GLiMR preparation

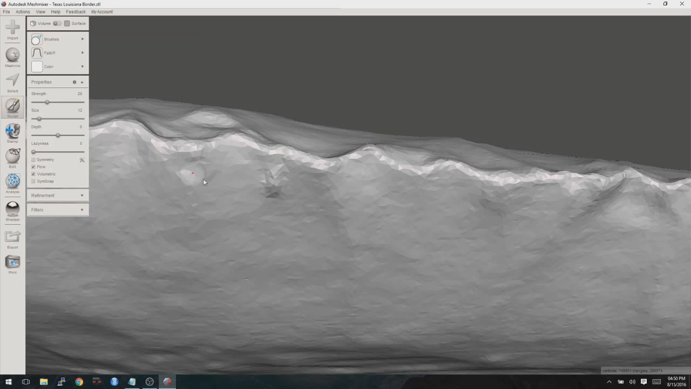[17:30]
I find that I kind of go and use a lot of these. However, usually the Bubble Smooth and the Shrink Smooth are the two that I use the most. And it's important to remember that the undo-redo hotkeys for Windows work in this application. So Ctrl-Z, Ctrl-Y undoes and does a redo. So if you start to get too far, you can always do that. So, okay, I have the Strength set. Now the Strength does the level of smoothing here or whatever other sculpting tool you're using. And then the size, obviously, is the size of it. So I'm now going to click once.
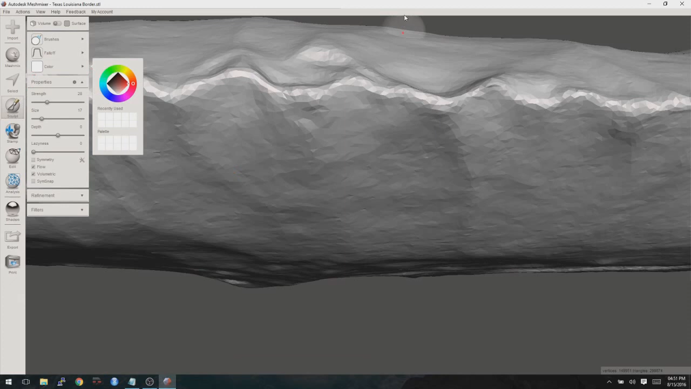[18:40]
So I'm going to go ahead and smooth it down a little bit more. So with all of these sculpting tools, if you hold down the Ctrl key while you click, it does the opposite. So when I was clicking there, it was actually drawing things out. If I hold Ctrl now, it's going to push it in when I click. And I'm just going to click a few times here just to kind of smooth it out a little bit. And now I'm going to pan around. And we can look and see how good or bad we did by just doing some undos.
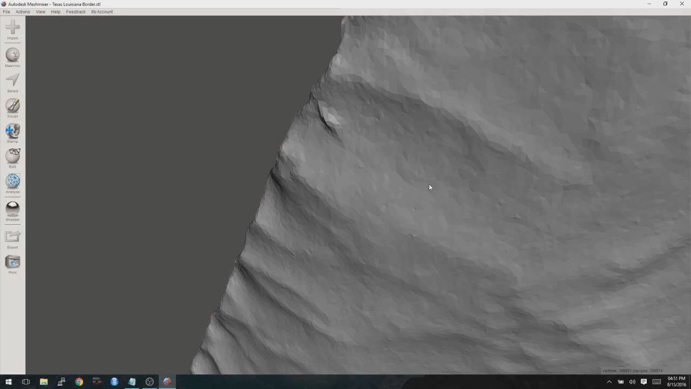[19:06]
So that's what it looked like when we started. And that's what it looked like when we finished.
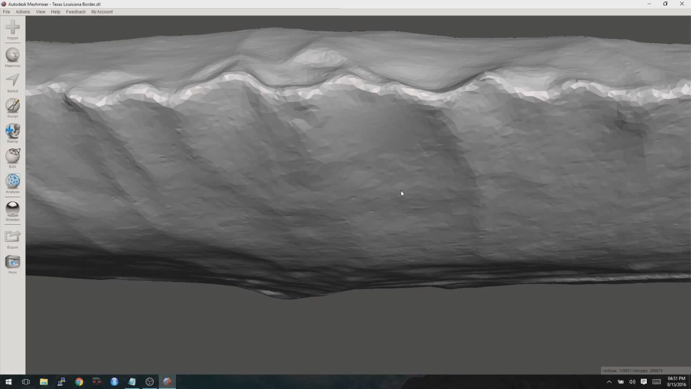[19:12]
So that, you can tell, is still keeping with the contour of those flake scars. I don't think that we're changing the underlying shape very much, but getting rid of that one little surficial problem.
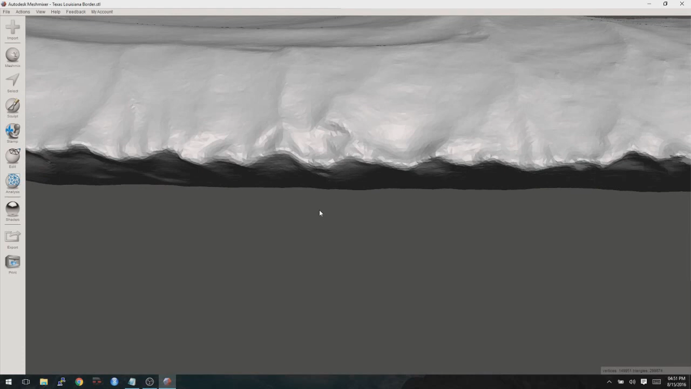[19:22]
Now we're going to continue to go around, look for any other issues. There's one more there. Let's go ahead and fix this guy.
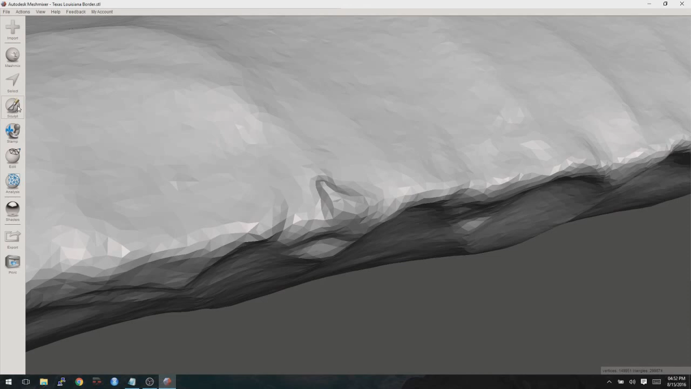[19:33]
And again, with these that really stick out a lot, a lot of times it's easier to just select them and delete them and then have the software fill in the hole flat.
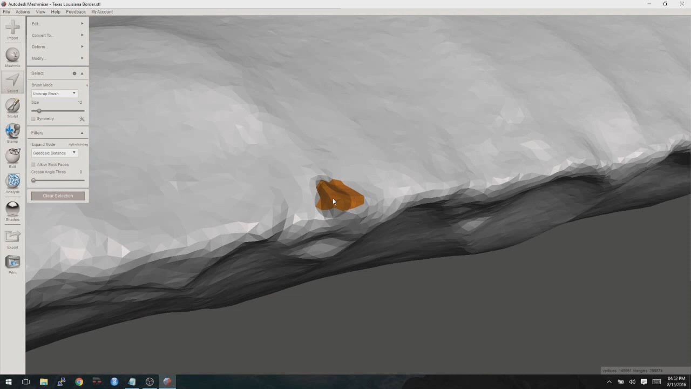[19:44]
There we go.
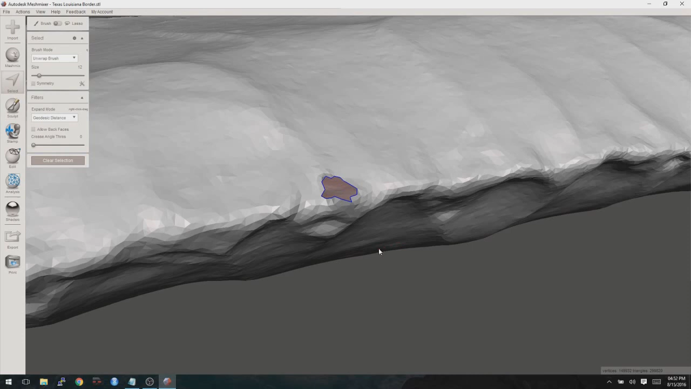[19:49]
Okay, and I think we've gone all the way around.
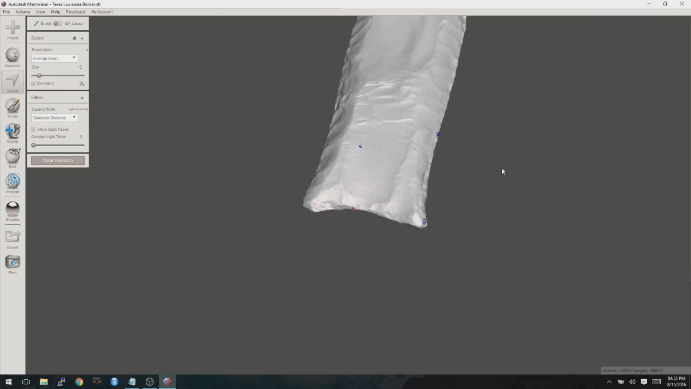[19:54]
So now we'll look at this face. That face looks good. Then we'll look at this face.
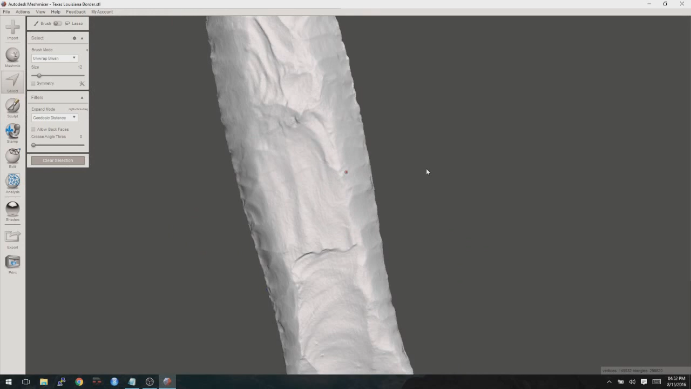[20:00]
This face looks pretty good. So let's go ahead and now fill those holes.
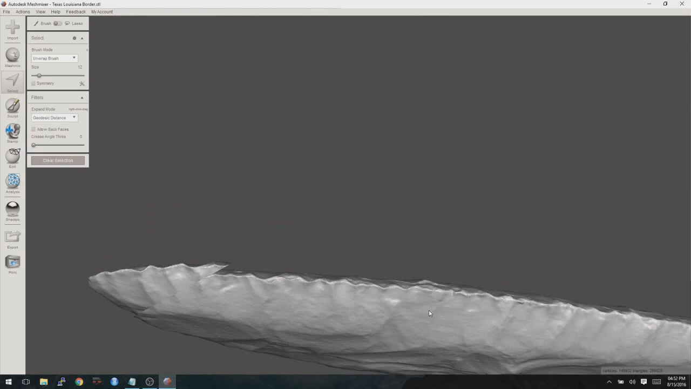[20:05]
To do that, what we do is go to Edit, I'm sorry, Analysis, Inspector, and then in Inspector, choose Smooth Fill, and just click on Auto Repair.
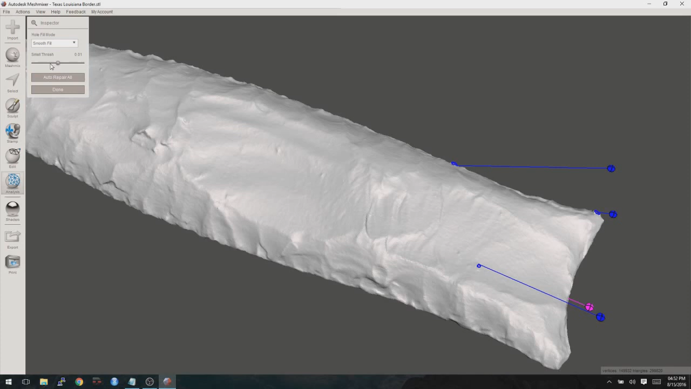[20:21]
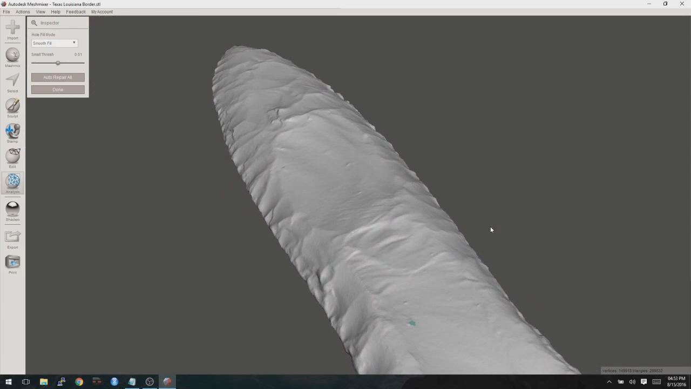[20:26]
And at that point, the places that have been repaired will show up as a different color,
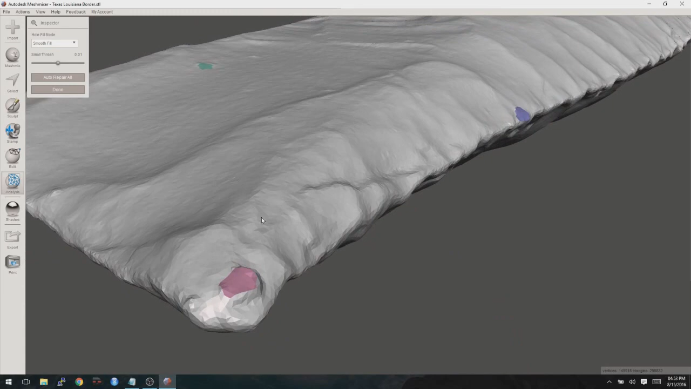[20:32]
and you can just see if the fixes look correct or not. And those all look pretty darn good to me.
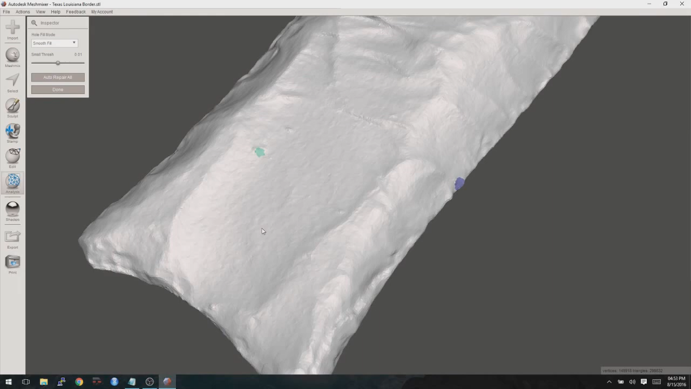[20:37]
How about this one over here? Where are we?
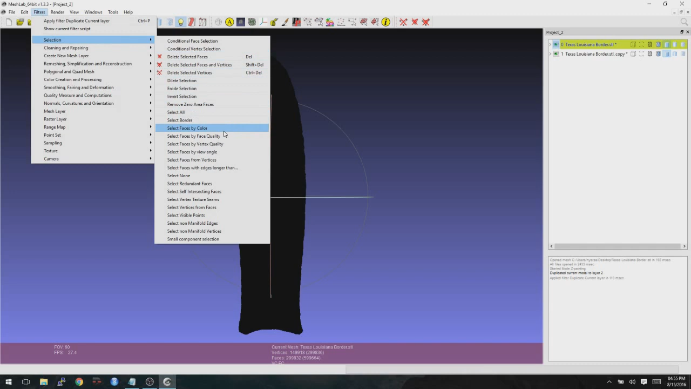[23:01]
Then we click on, it'll just default to black, so you click on Apply, and then Close.
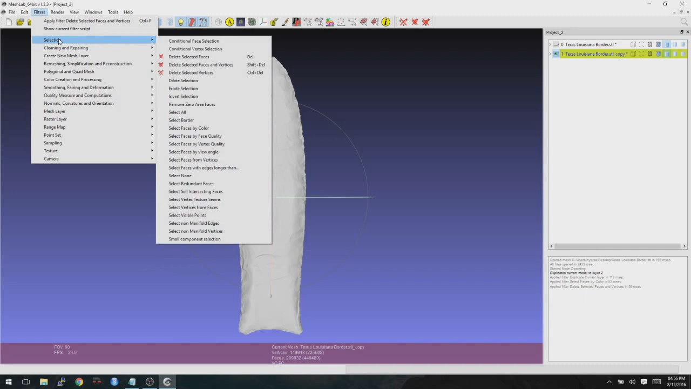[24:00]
Select Faces by Color. Apply again.
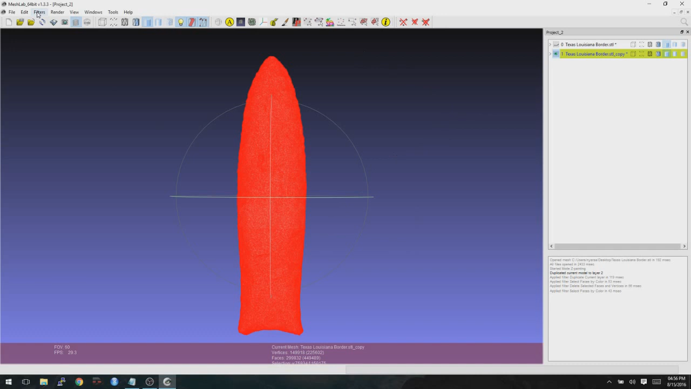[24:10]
Okay, however this time we're then going to go to Filter, Selection, Invert Selection, Apply, Close, and note that we are on that other layer now.
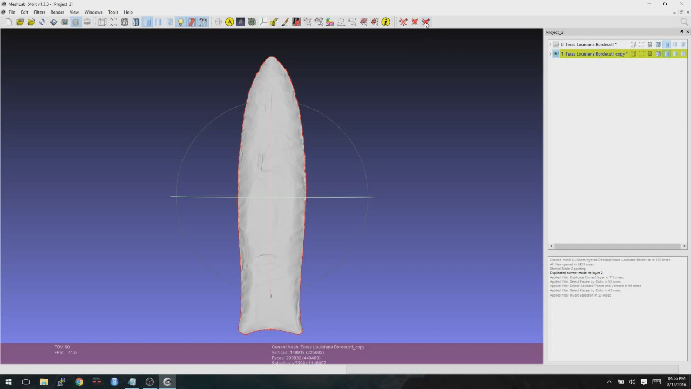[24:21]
Now we're going to go ahead and click on Delete the Set of Selected Faces and All the Vertices again. And now we just have the top half.
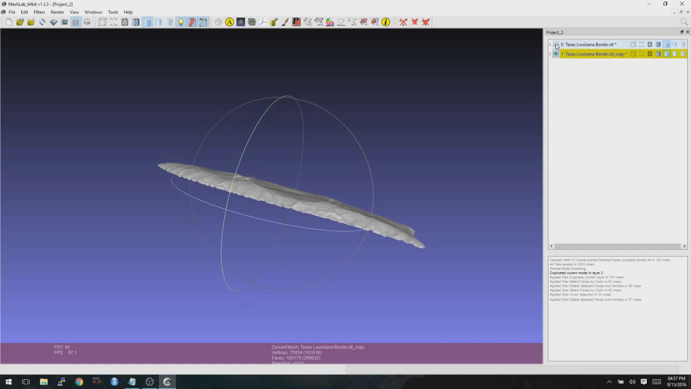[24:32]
And then if we view the other layer, we just have the bottom half. So we have a perfectly split projectile point now for glimmer analysis.